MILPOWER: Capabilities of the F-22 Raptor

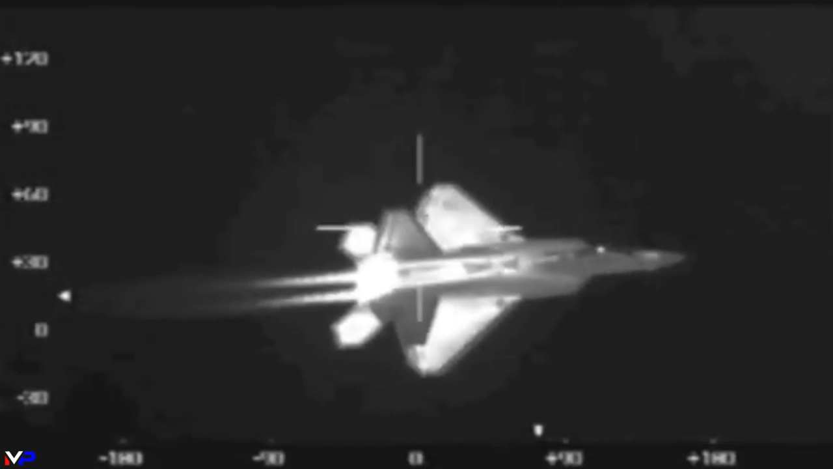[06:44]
A bypass chamber in the turbine flows cool air outside the combustion chamber and around the nozzles. This generates a shroud of air colder than the exhaust that surrounds it, reducing the size of the heat plume exiting the fighter. For a shocking real-world example of the Raptor's superior low observability in action.